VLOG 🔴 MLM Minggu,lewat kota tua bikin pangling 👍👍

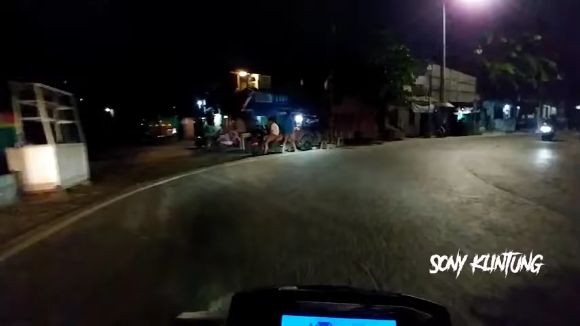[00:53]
Kereta api mau lewat. Kok belum tutup?
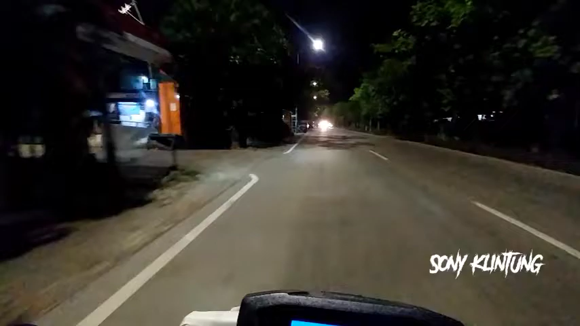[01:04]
Udah berhenti tapi. Nah ini arah-arah Kota Tua ya. Stasiun Kota Tua. Kita muter daerah kota ya, Kota Tua. Kita udah lama kalau nggak main ke Kota Tua ya. Katanya udah bagus banget. Banyak yang dirubah, jalan-jalan pun udah banyak yang dirubah.
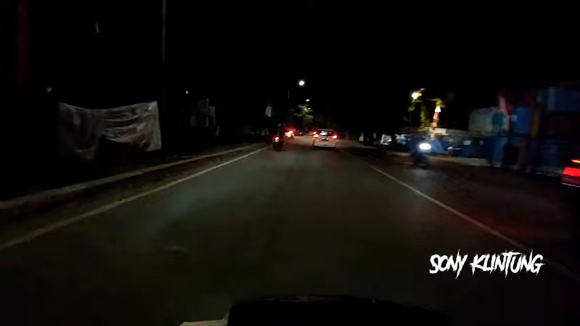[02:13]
Pom bensin SPBU nomor 34 ini tutup. SPBU Pertamina.
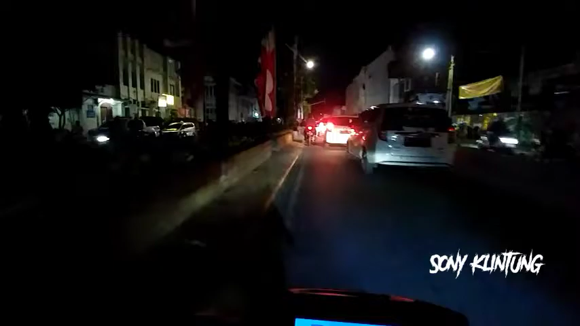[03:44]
Udah nggak pernah main ke sini nih. Ini udah masukin Kota Tua, jalan jeruk.
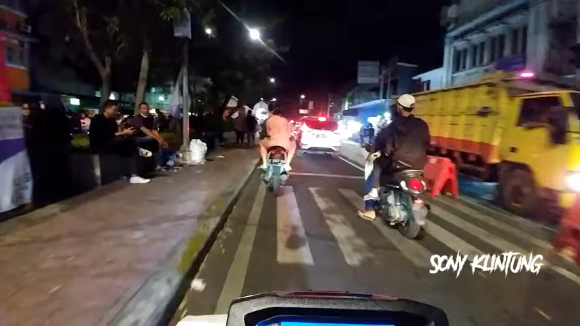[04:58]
Oh, pedagang tadinya di sini, di tengah sebelah kiri itu semua pedagang.
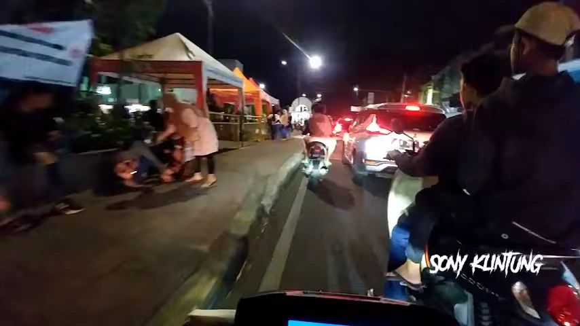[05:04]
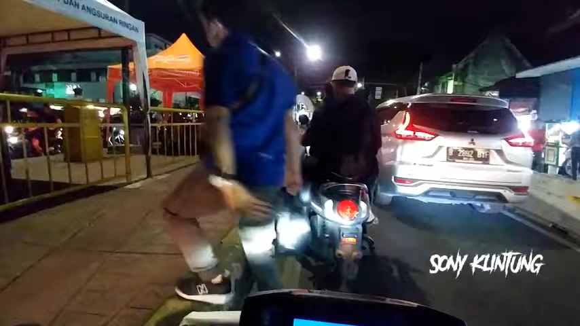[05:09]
Sekarang ada sebelah kanan, pedagangnya ada sebelah kanan.
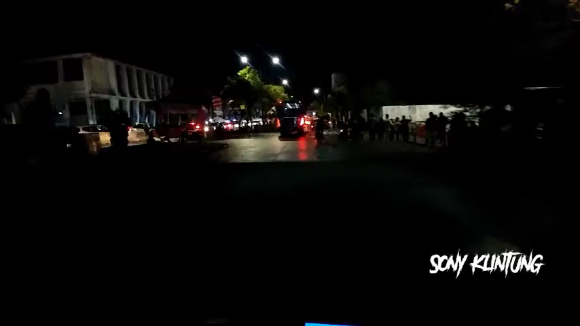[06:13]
Ya, dulu kan di sebelah kanan banyak pedagang, sekarang udah nggak ada pedagang, di dalam juga nggak ada pedagang.
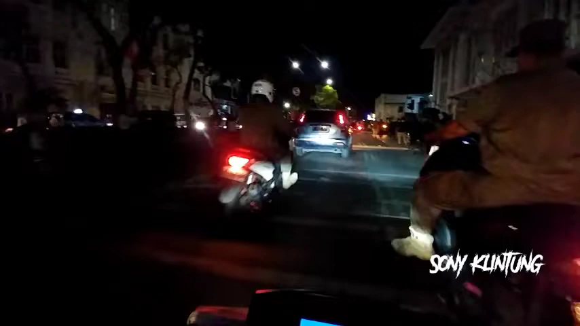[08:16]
Banyak yang gak pakai masker semua. Banyak petugas juga yang gak pakai masker. Tuh.
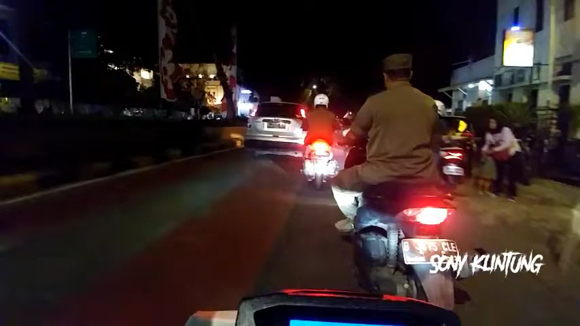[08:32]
Nah, kita belok kanan. Kita belok kanan, belok kanan.
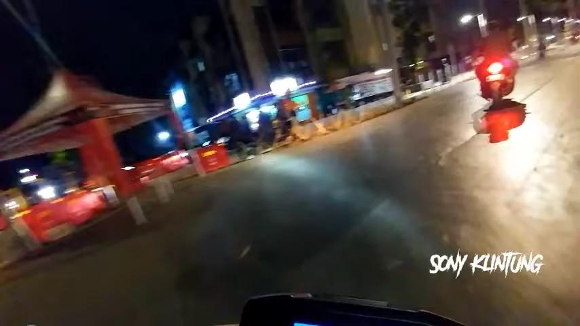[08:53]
Poplasen. Iya, udah bagus banget nih, kanan kiri udah rapi tuh. Pejalan kaki. Keren. Udah rapi kota tuh. Enak banget buat jalan-jalan.
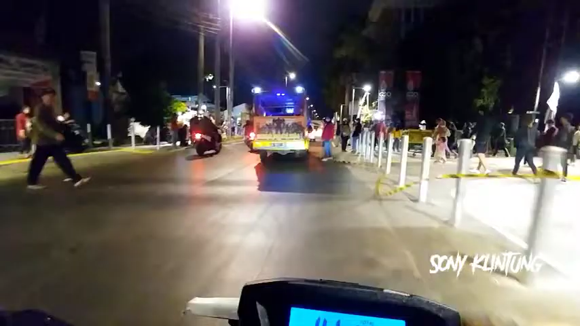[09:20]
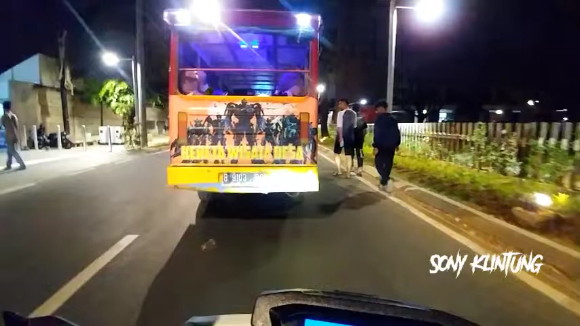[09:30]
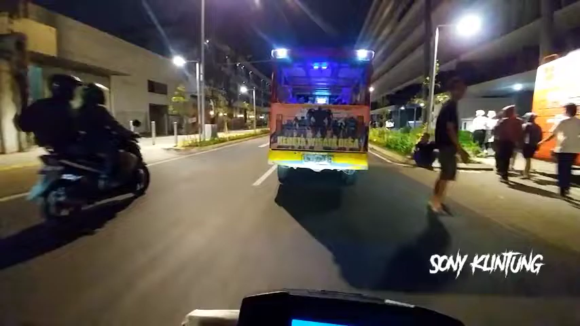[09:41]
Kiri mas bro, kota tua keren, beneran bagus. Kok lama nggak pernah kesini loh.
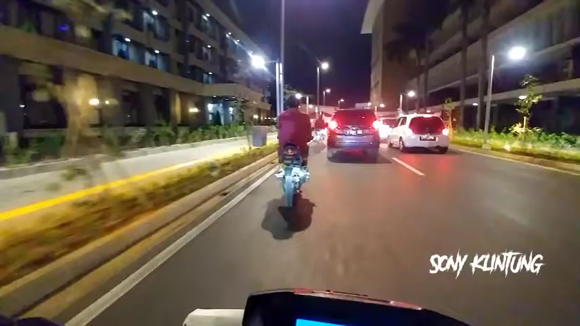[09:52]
Ini yang tembusnya ini kan stasiun kota.
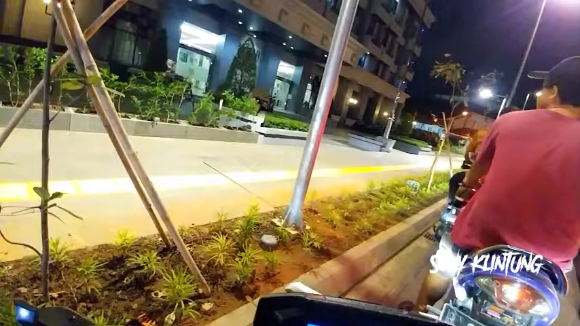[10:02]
Tuh taman, kemudian dijaga ya, jangan dirusak.
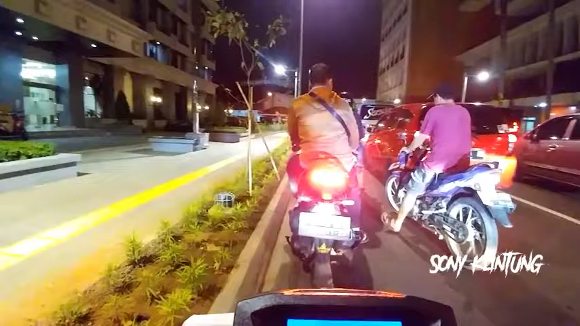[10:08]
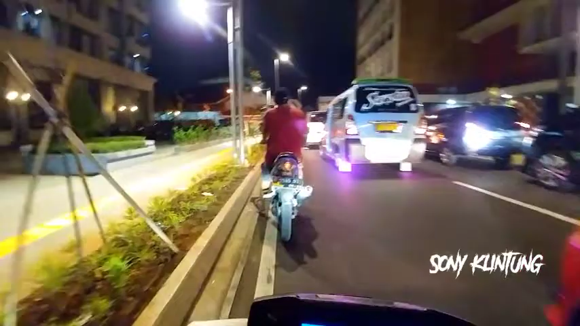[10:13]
Tapi ini jadi dua jalur sih, tadinya kan tiga jalur, sekarang jadi dua jalur. Dikecil, kecil satu buat pejalan kaki sama taman.
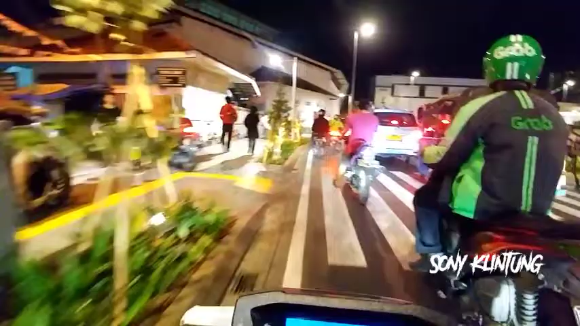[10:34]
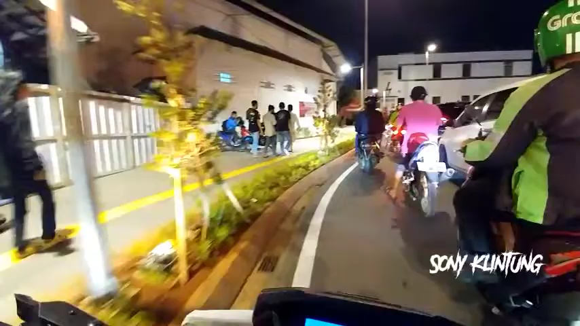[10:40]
pernah main ke sini, beneran beda banget. Mana bingung saja. Kok jadi beda jalanannya? Ini stasiunnya mana stasiun? Ini bukan stasiunnya kan?
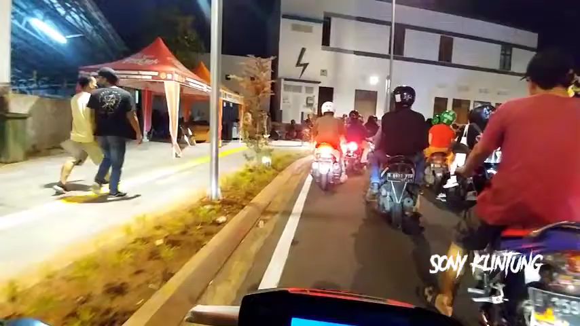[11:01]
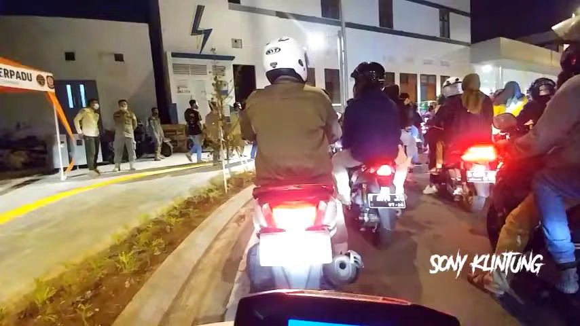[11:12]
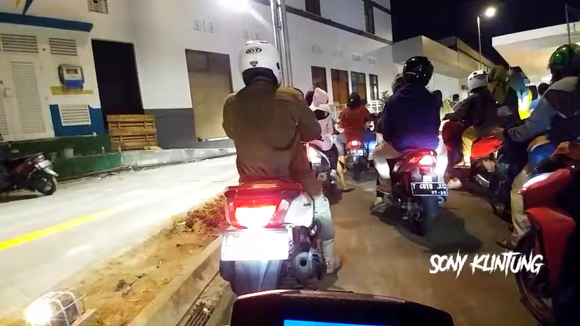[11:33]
Macet, mas bro, macet. Kota tua macet. Tapi ini luar biasa kota tua loh, bagus banget.